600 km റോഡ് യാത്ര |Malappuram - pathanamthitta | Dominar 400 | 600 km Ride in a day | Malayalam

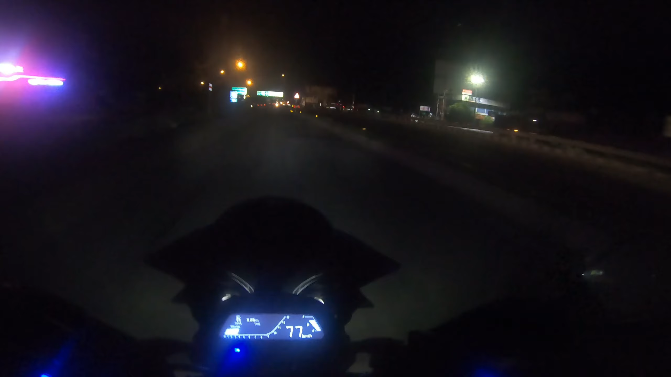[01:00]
കണ്ടോ, പാലിയക്കര ടോളാണ് കാണുന്നത്. ഈ സമയമാകുന്നതുകൊണ്ടാണ് തോന്നുന്നുണ്ട് ടോളിൽ വലിയ തിരക്കില്ല,
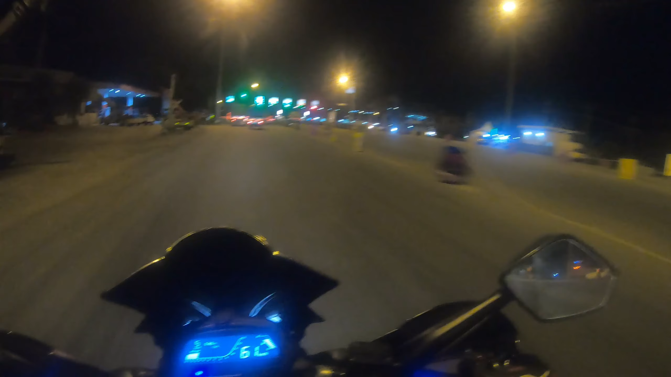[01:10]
അല്ലെങ്കിലൊക്കെ ഭയങ്കര ക്യൂ ആവും ഈ സമയത്തൊക്കെ. പിന്നെ ഈ കൊറോണ ടൈമും കൂടെ ആവുന്നതുകൊണ്ടാവണം. അങ്ങനെ അപ്പോൾ നമ്മൾ അങ്കമാലി എത്തി. അങ്കമാലി ടൗണാണിത്.
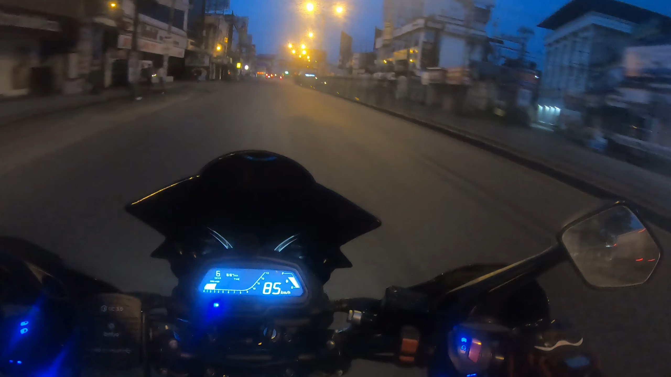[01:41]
പറഞ്ഞ നമുക്ക് പോവാനുള്ളത് നമ്മൾ എം സി റോഡിനാണ് പോകുന്നത്. അത് നേരെ എറണാകുളം. ഇത് എം സി റോഡ്, കാലടി, പെരുമ്പാവൂര്, മൂവാറ്റുപുഴ, കൂത്താട്ടുകുളം ആ വഴിയാണ് പോണത്. ഇപ്പം ടൈം 5:57, 6 മണിയായി.